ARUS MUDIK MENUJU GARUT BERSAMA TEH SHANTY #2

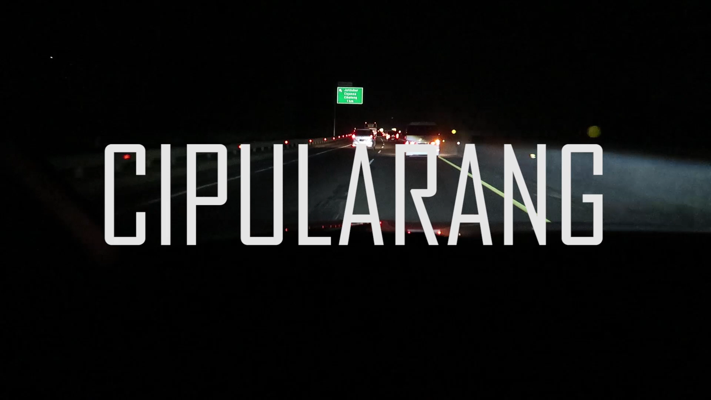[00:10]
Dari Bekasi sampai Kerawang, Kerawang Timur. Dari Bekasi sampai Kerawang Timur itu udah biasa lah ya. Enggak lagi musim mudik juga memang macet. Lancar di sana.
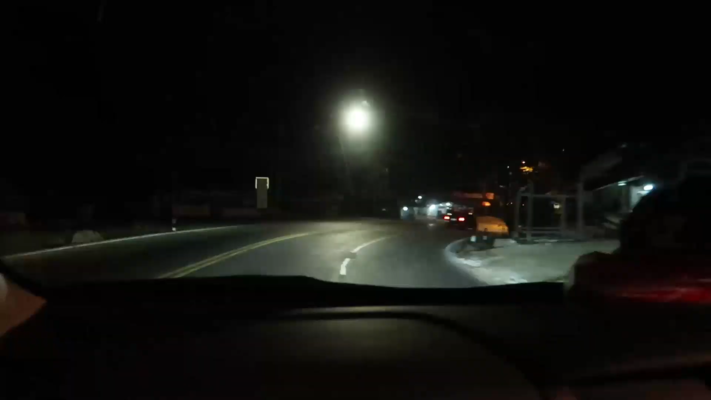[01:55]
Di Nagrek ini ya kok. Iya, Nagrek. Nagrek lancar jaya.
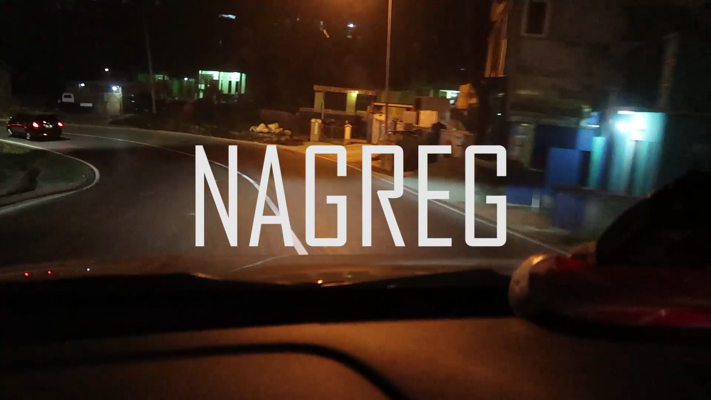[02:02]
Alhamdulillah. Jadi memang di hari ini tuh
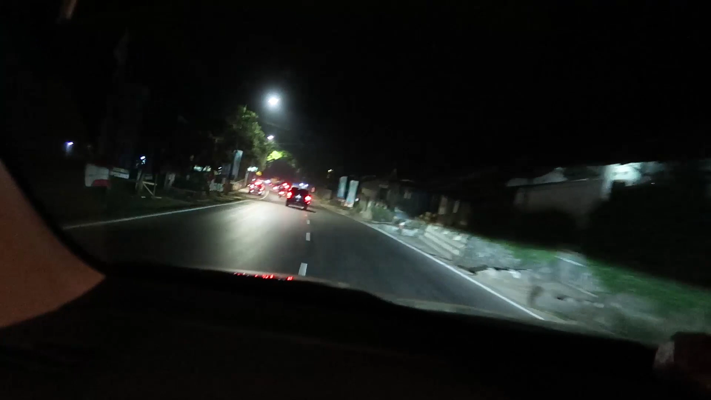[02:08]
belum puncaknya arus mudik.
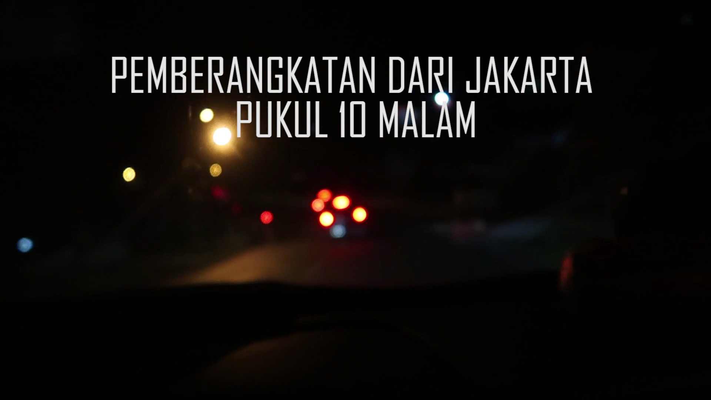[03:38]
Sekarang jam 3. 10:30 kita tadi dari rumah ya. Oh iya, 10:30 di Cawang ya?
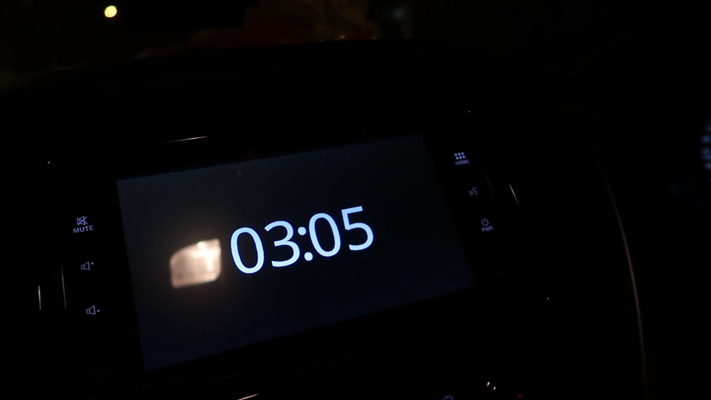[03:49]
Iya, jam 10. 10:30 di Cawang. Tuh, arah Tasik, Garut.
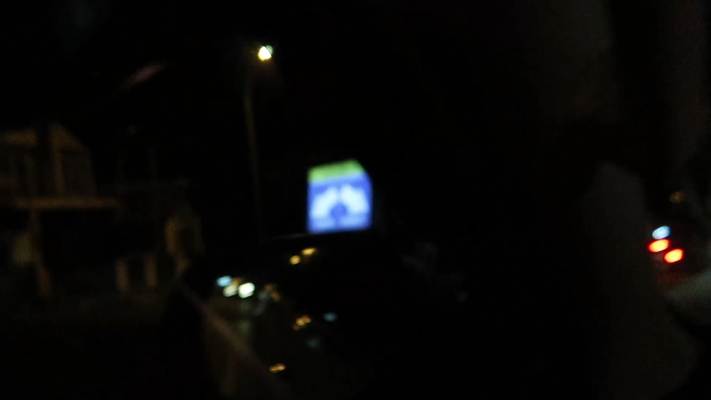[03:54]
Nah, ini arah Garut. Tadi. Insya Allah. Kita cari buat itu dulu, sahur.
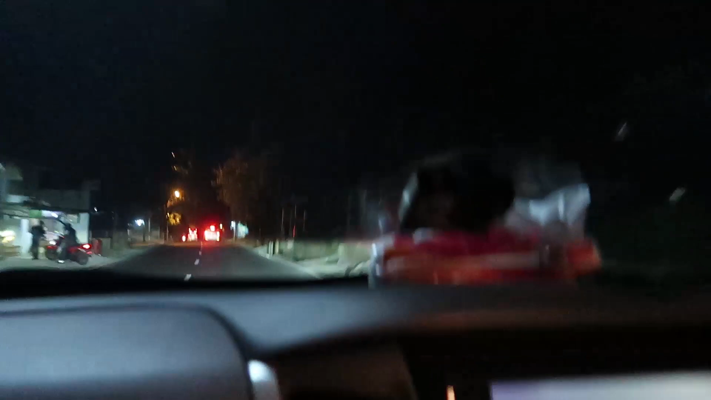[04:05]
Nah, kita udah sampai ke tempat makan. Kita mau makan sahur dulu.
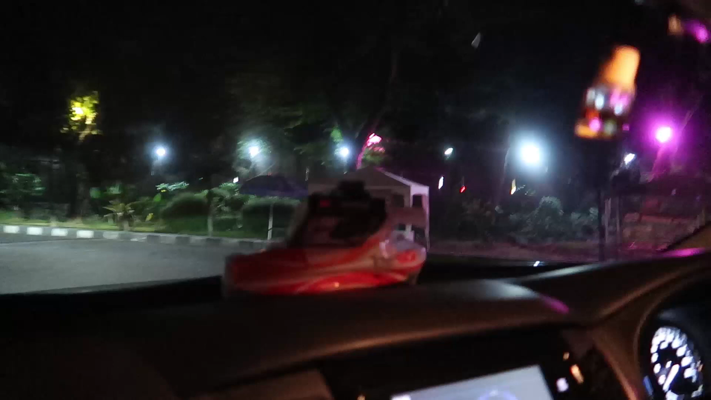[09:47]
Kok sekarang warna-warni ya? Terus ada dengan jualan-jualan gitu, Kak.
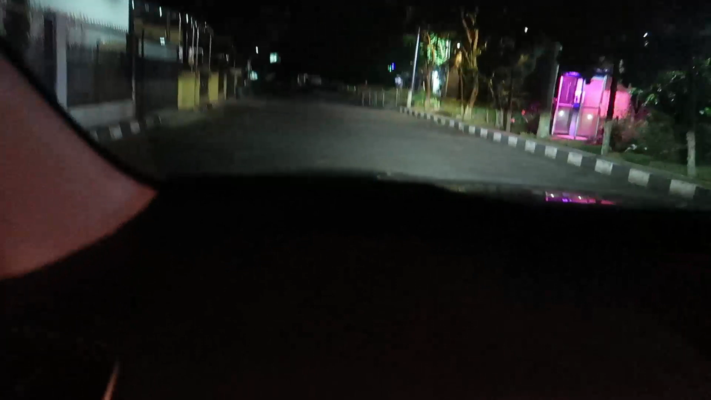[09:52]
Oh, ada telepon umum. Udah lama telepon umum. Udah. Cuma enggak ada lampu-lampunya. Tuh. Jangan goyang-goyang.